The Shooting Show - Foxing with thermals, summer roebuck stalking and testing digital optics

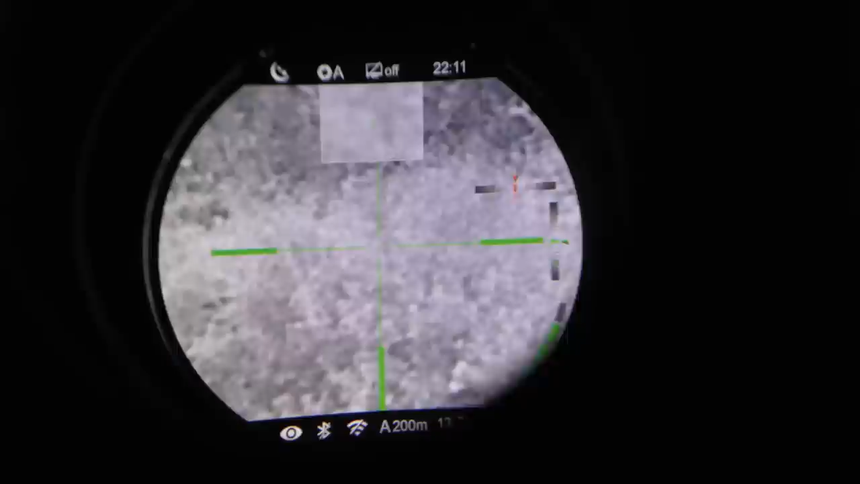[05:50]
So that's quite handy because if you're taking a long shot, you can zoom right in and you've already got 14 times magnification and you don't lose much clarity on that either, as you can see. It doesn't go all pixelated like other thermal scopes. And that's not even really focused properly at that distance. But that top window there, that gives you double the main image. So in other words, if you zoom in on 14 times on the main screen there, then the picture-in-picture mode is 28 times. Really lets you precisely aim on your target there.
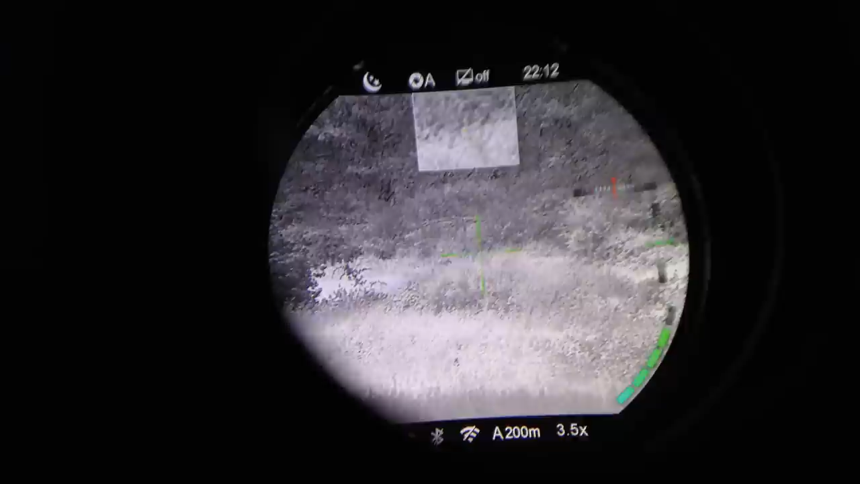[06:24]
Ignore the diagonal lines going up and down across the screen there. That's just a film in the digital screen issue. But yeah, as you can see, it gives you a really nice picture.
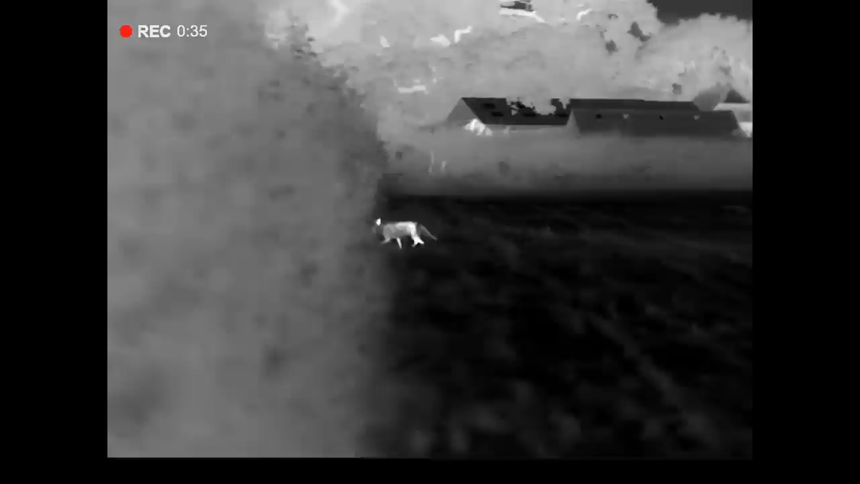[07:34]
That just goes to show I must be pretty well hidden. That fox just came out the hedge that I'm stood against, and he was about,
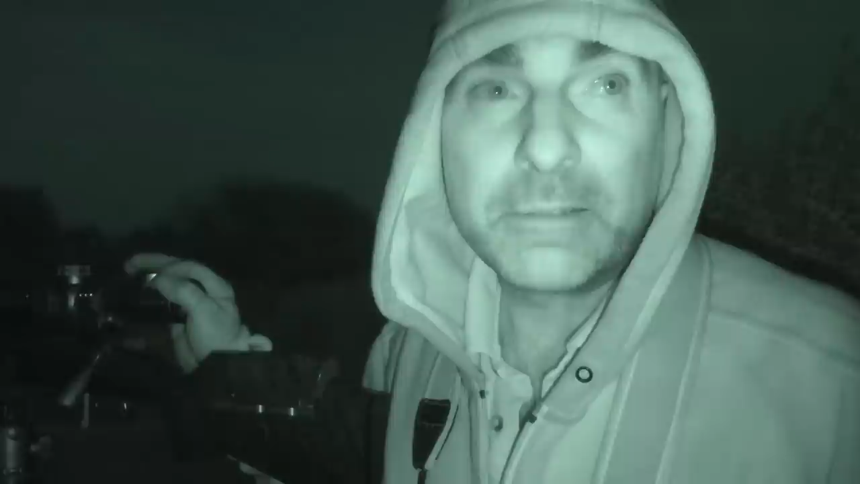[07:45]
he'd probably come through about 30 yards up the hedge, came out the hedge and then started to walk straight down towards me,
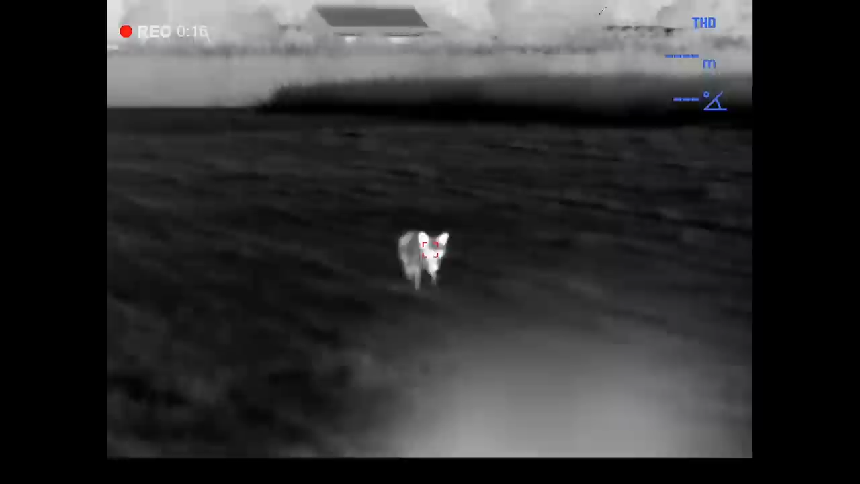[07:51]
and he came to within about 17 metres before he suddenly thought, something doesn't look quite right there, and went back the way he came, back through the hedge.
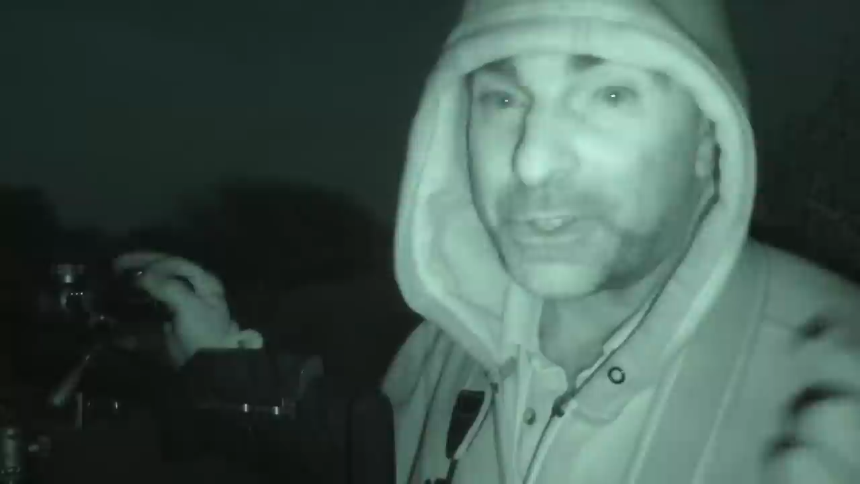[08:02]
He may well circle around, perhaps come along the bottom of the field. He's probably still going to want to go in that direction. We'll see. Certainly a busy area for foxes, this farm.
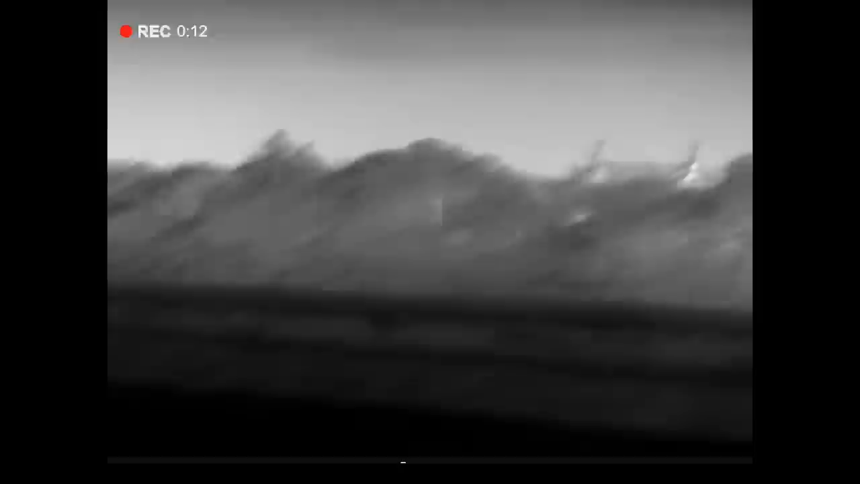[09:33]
So that fox is in that bit of cover there, just calling.
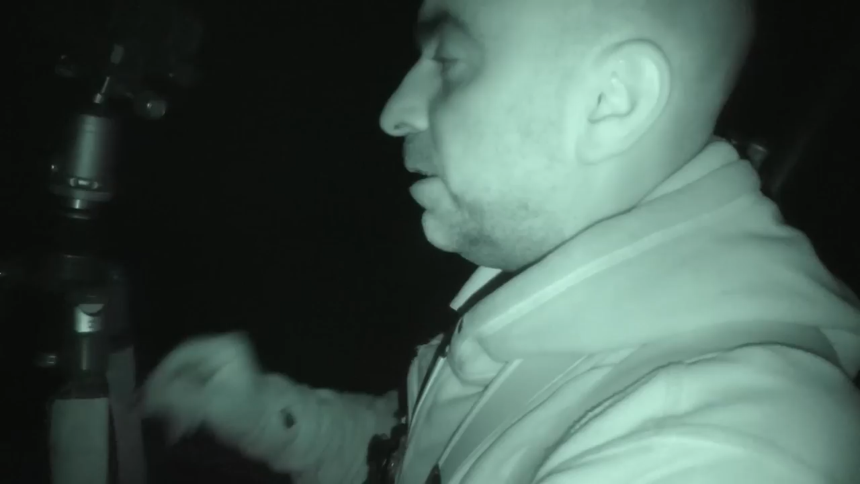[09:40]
Spooked the cattle a little bit, and the cattle are working their way down this way.
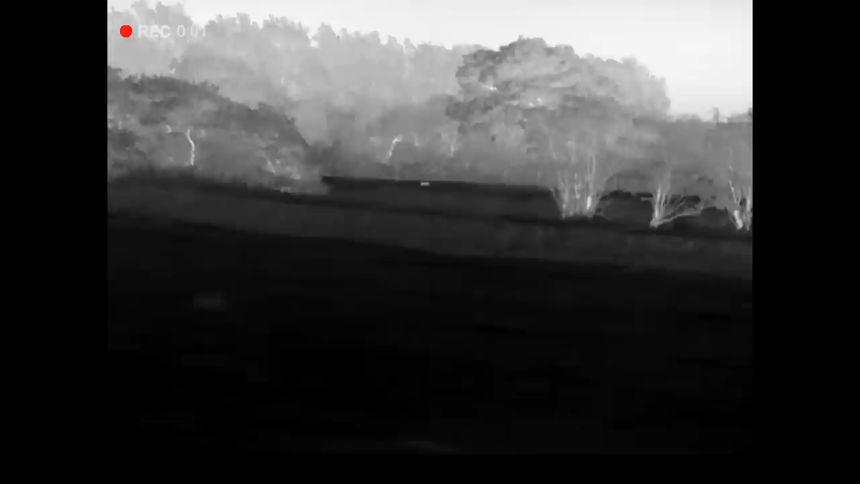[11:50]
Okay, I'm gonna see that fox moving around in that backfield.
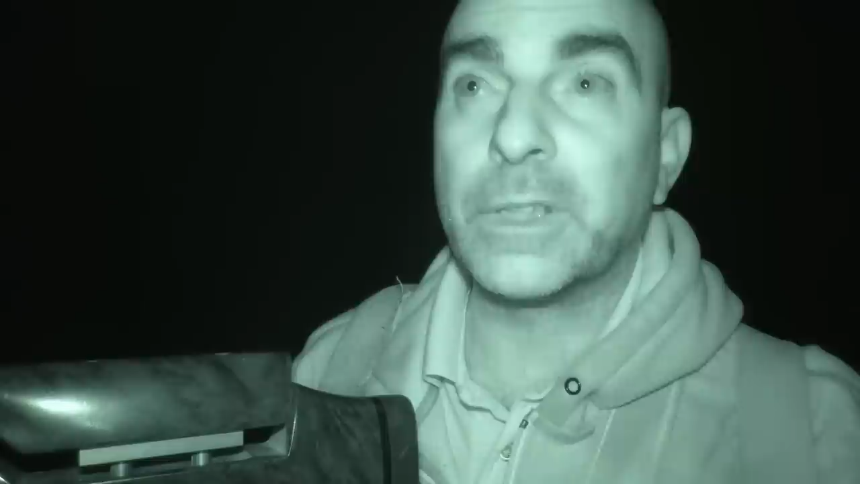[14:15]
But I couldn't get a shot there because there's some buildings and that behind, so I gave it a squeak and it came in just nice,
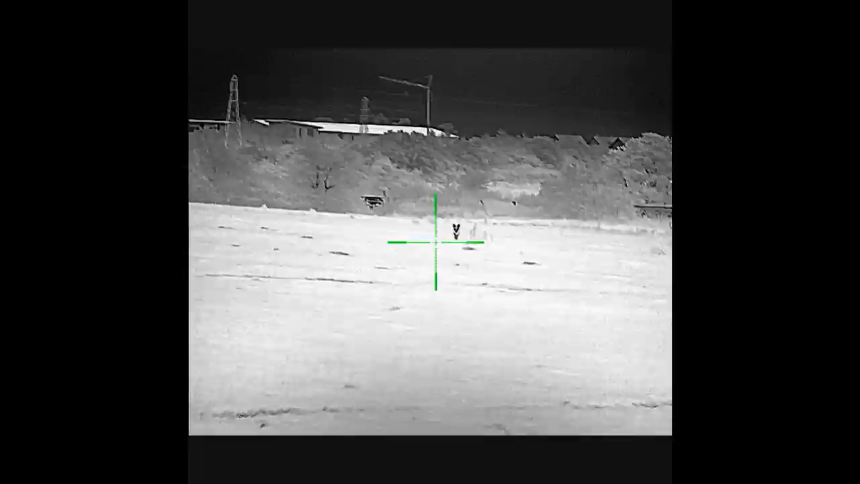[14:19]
just kept giving it a little mouth squeaks, just little gentle squeaks, and it kept coming in.
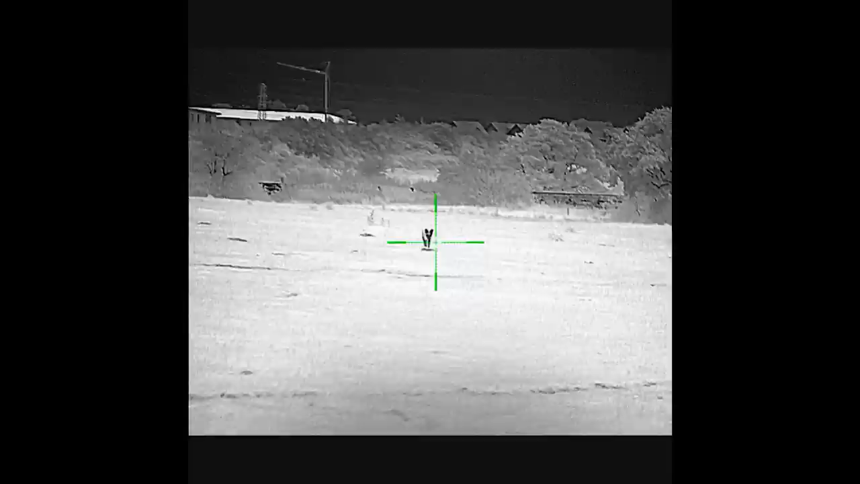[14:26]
And then it started to get a bit suspicious, and it could see me, or it could see me silhouetted probably against the sky,
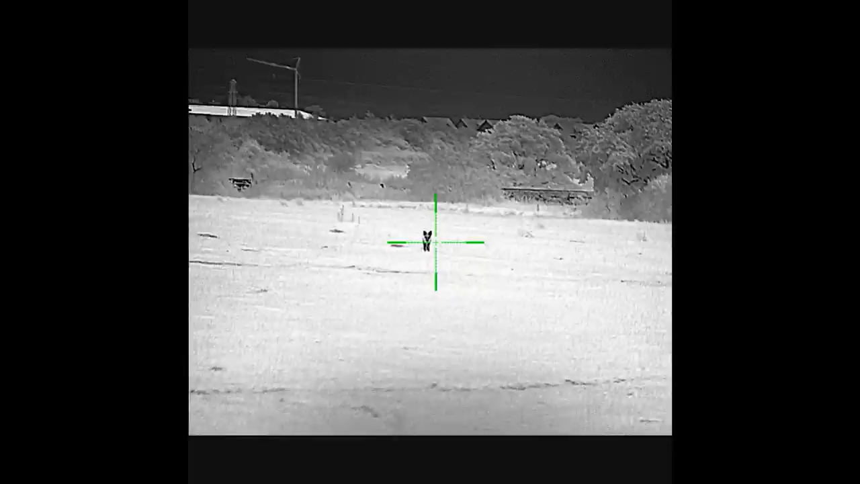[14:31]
and it started to work round, which was perfect. That's exactly where I wanted it, because coming around this way gave me a nice safe shot. So as it came round, I just waited until I had a nice opportunity,
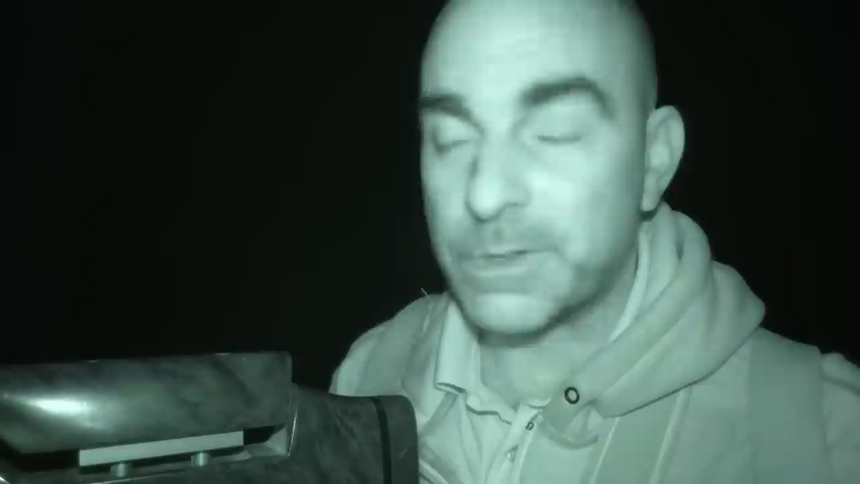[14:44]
and he sat down and gave me perfect front on chest shot. So, and he was probably about 60 metres and not very far at all. So three down, so happy with that.
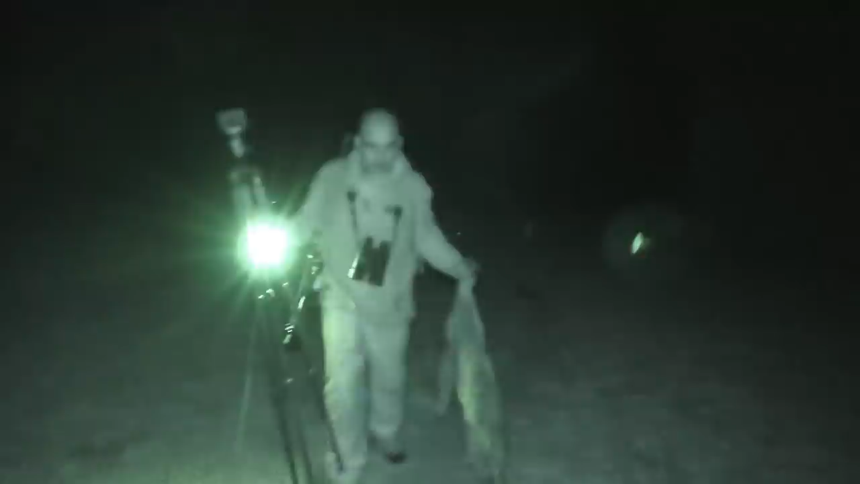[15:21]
Right, well, that's a little barren vixen, this one. And made quite a mess of it. Got 223, close range.
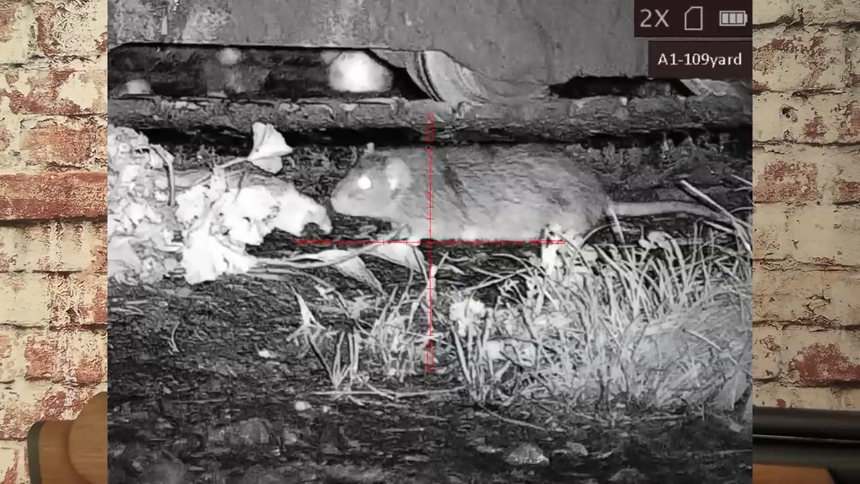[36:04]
Now, that recording function couldn't be easier to use, and it's what I've used to capture the through-the-scope footage that you can see here.